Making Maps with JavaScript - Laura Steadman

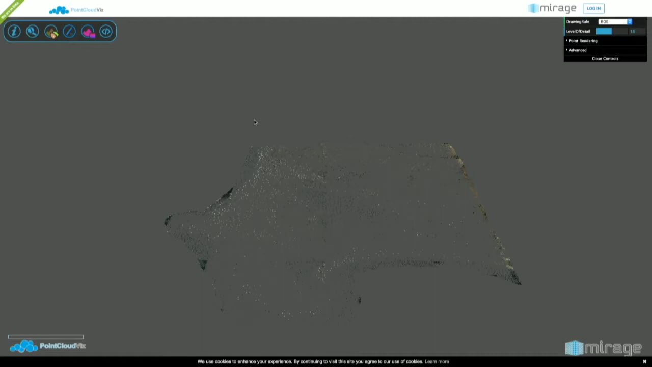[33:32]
There's a thing called LiDAR, which is laser. Basically, you take laser, you take data with lasers,